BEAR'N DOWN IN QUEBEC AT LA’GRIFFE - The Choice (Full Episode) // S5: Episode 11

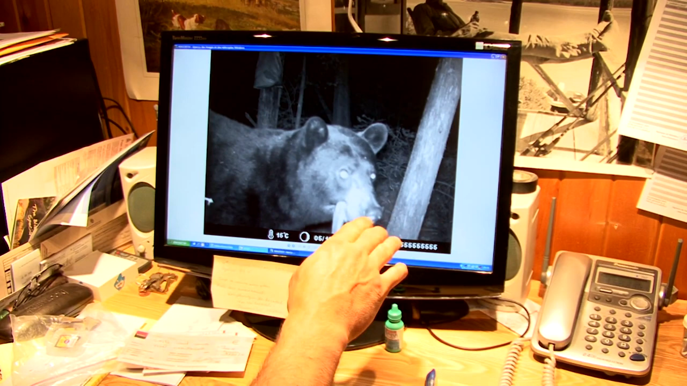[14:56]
And you walk around with this tongue outside. You see? That's something, don't you? Yeah. Check this one here.
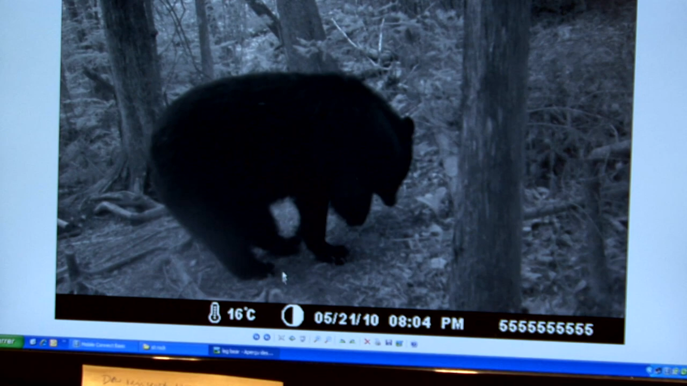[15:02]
That's a three-leg bear. See it? Same bait. That's a nice bear, too. Yeah, it is. Mm-hmm. Three legs. Hey, 240 came, you see? It's a handicap spot. You got a bear with a tongue hanging out of its mouth, and you got a three-legged bear.